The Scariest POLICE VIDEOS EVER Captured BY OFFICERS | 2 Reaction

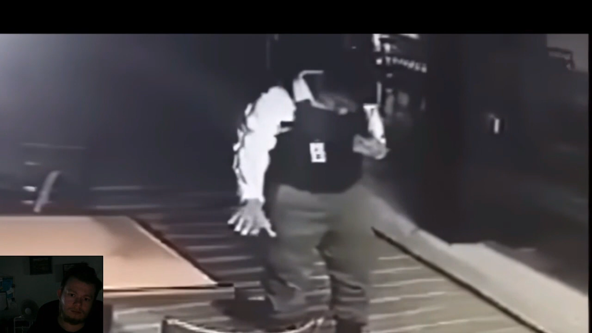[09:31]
Okay, so here's what I thought happened. I thought he heard something behind him, would come back, and then the girl's gone.
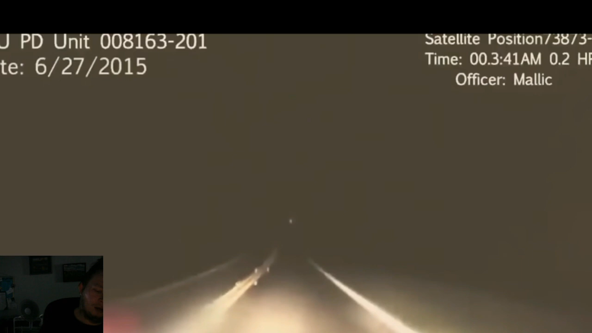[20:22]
The officer on patrol... Oh, what? I feel like I know what this one is. ...was Ben Malik. Didn't expect to see anything extraordinary that night. However, this should change rather quickly. After driving for a while, the officer notices a strange person in the left side of the road, and it seemed that they had started a fire. Of course, this was more than reason enough to pull over for him.